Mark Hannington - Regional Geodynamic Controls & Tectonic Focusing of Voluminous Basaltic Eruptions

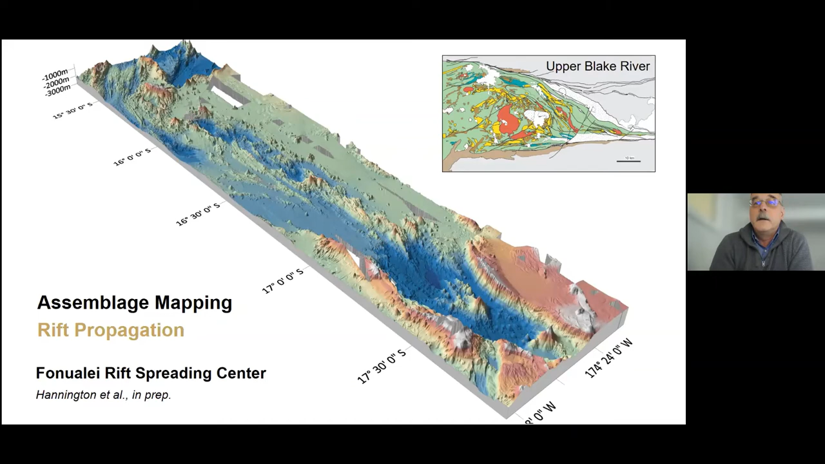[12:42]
a deep hole um at the propagating tip if this was if this was in in the blake river it would be like walking from clifford ben nevis down into the naranda volcanic complex at the tip of the rift there is a melt corridor uh